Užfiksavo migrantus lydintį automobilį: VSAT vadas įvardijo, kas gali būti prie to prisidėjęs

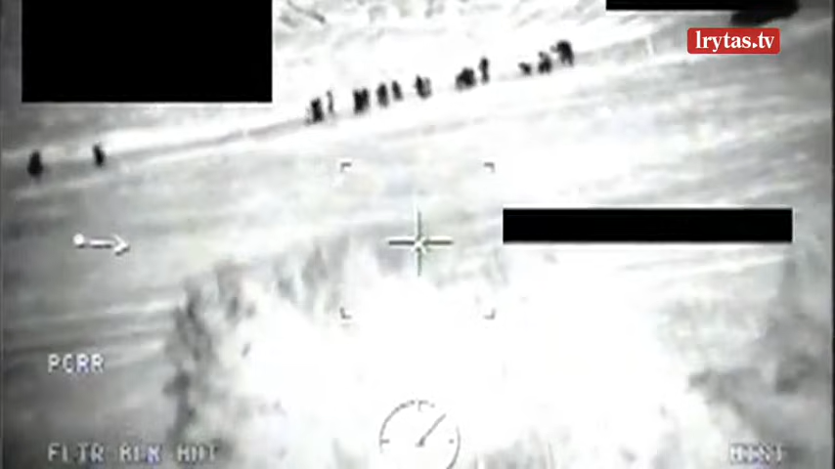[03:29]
Šalies pareigūnai laikosi pozicijos, kad išaugia migracijos rautai, yra organizuota Minsko režimo akcija prieš Lietuvą.
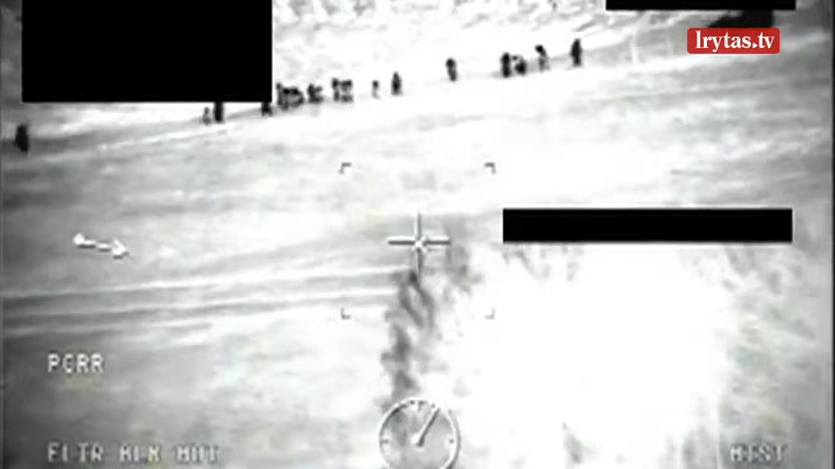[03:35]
Frontex pareigūnai, patroliuodamis raiktas pernių pasienį, užfiksavo neteisėtų migrantų grupė lydymą ženybinio automobilio ir jame esančios menų.